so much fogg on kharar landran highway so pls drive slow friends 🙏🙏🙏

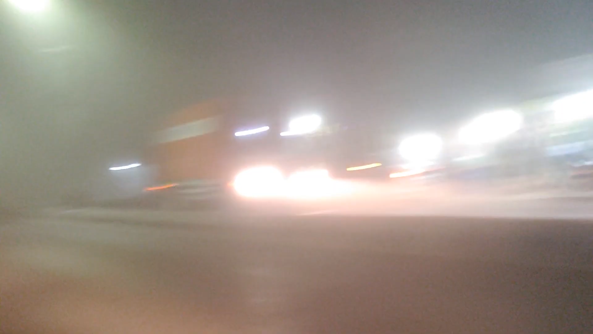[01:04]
जिखारा दूंद कितनी ज्यादा है देखिए आगे तो कुछ भी नहीं दिख रहा है तो बहुत ही ज्यादा दूंद है तो